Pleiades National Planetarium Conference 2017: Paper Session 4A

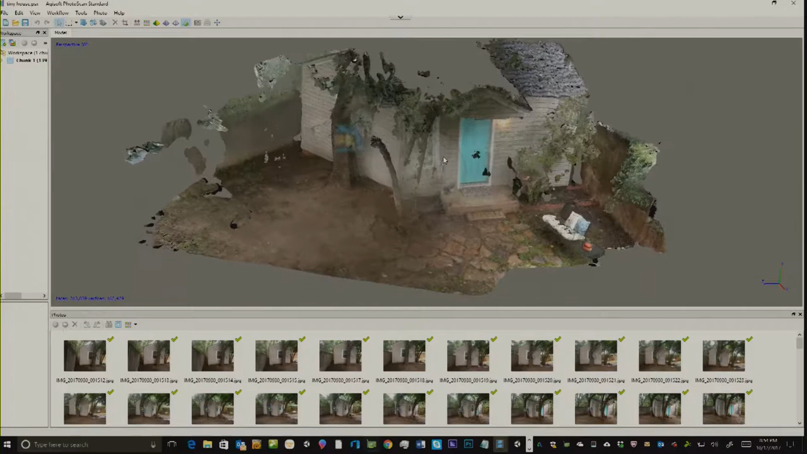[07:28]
So I, for fun, walked around and took pictures of it.
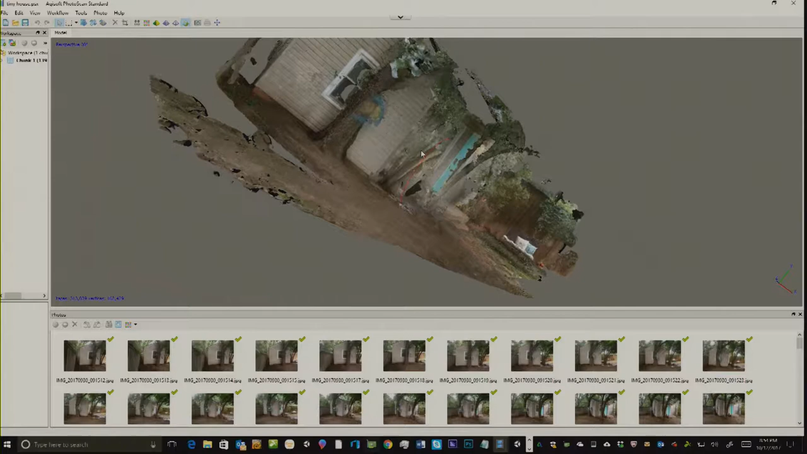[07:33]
Now, and you can see some of the pictures here. It's a tiny house. So, you know, I couldn't obviously get behind it, and I couldn't get above it.
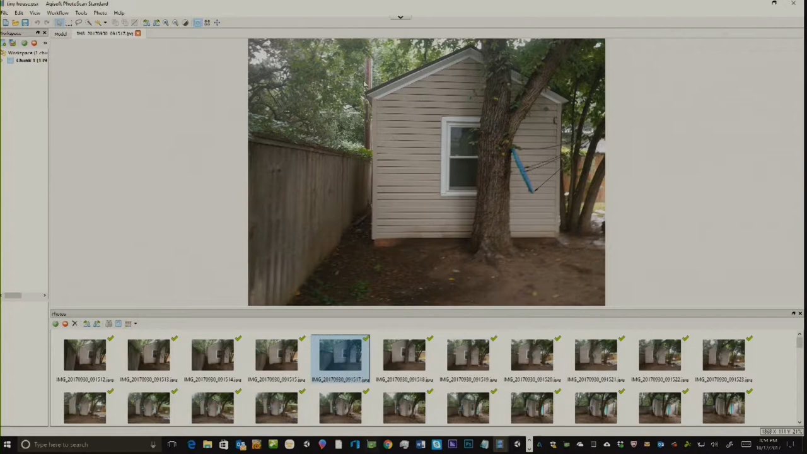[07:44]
And so I did what I could and just kind of, you know, played with it. So you can see that it gets you partly there, but to go the extra, you know, step takes time and effort and proper setup.
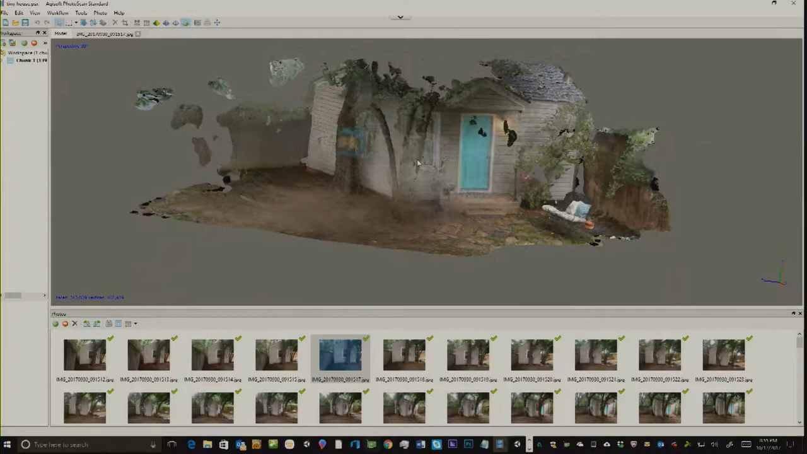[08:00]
So this house looks kind of okay, except for when you look top down, you realize that the wall
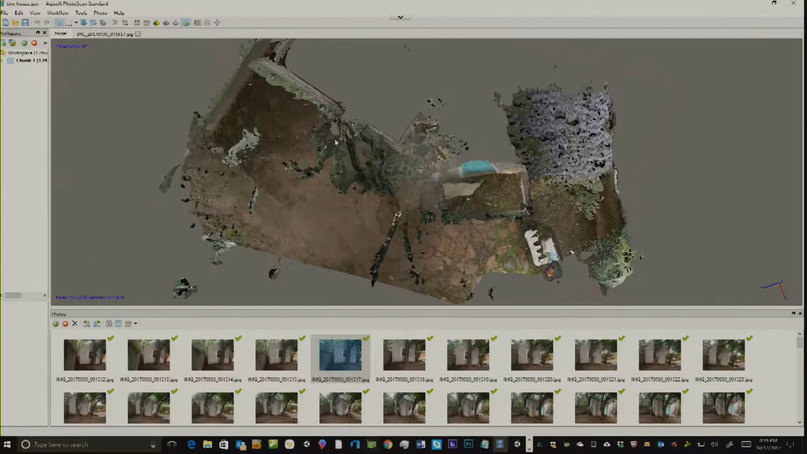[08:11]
is not quite 90 degrees to the other wall, and so that's another fail. So it's all about surface area. The whole point of photogrammetry is you're backwards engineering and creating a mesh.
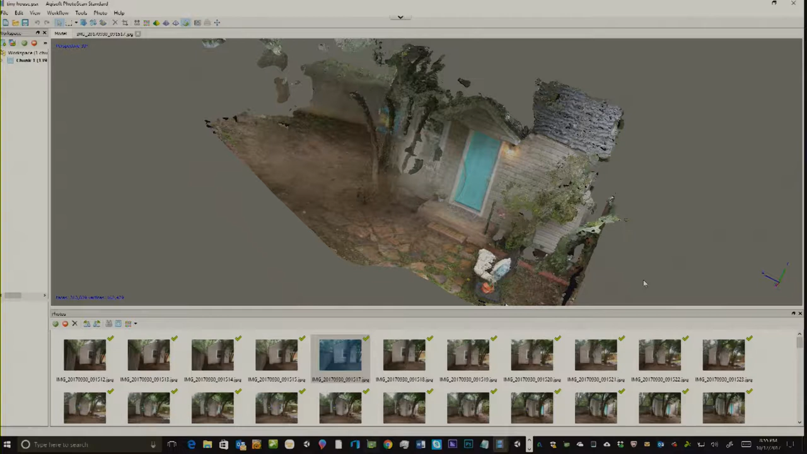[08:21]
And with this mesh, I just kind of relate to it as the difference between a spoon and a fork. You know, a spoon's going to be easy, but a fork, you know, you got to get in between there. And so it's that's the difference. So along with all the different tools of having to do this, it just so happens Microsoft is building this ecosystem to incorporate 3D into their future backend,
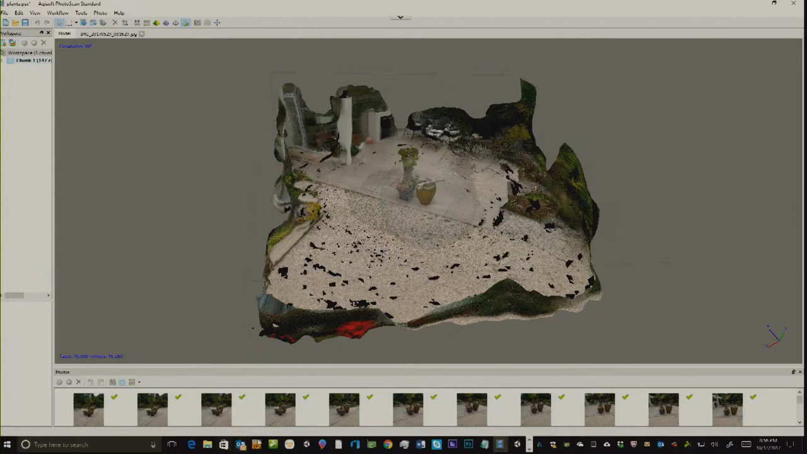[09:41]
But so here it stitched it and output it. And then during dinner time, I output it. And then once I output it, I brought it into Microsoft's new 3D object viewer.
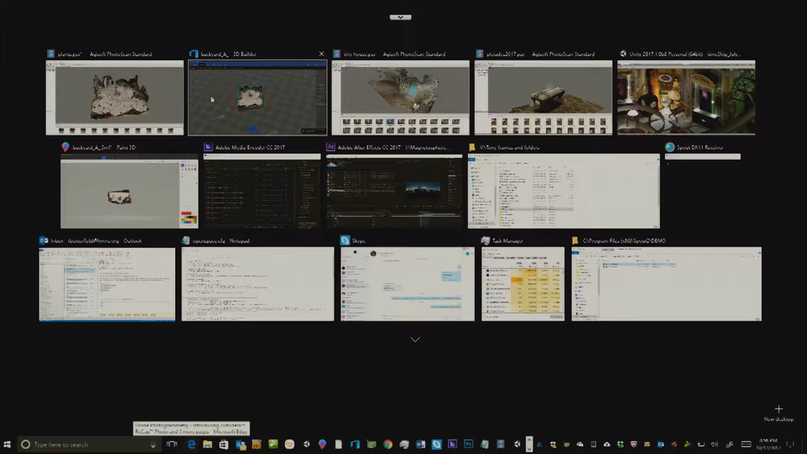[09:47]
And from there, you know, you can verify that it converted right.
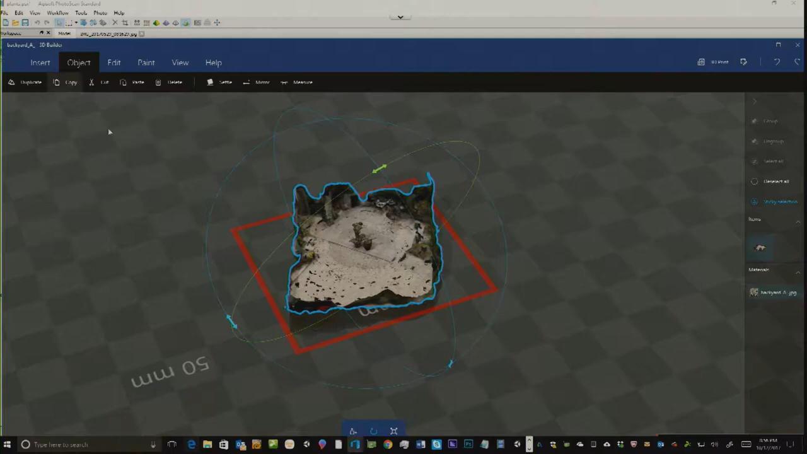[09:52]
But then there's some tools about filling in the holes and making sure everything's on the up and up.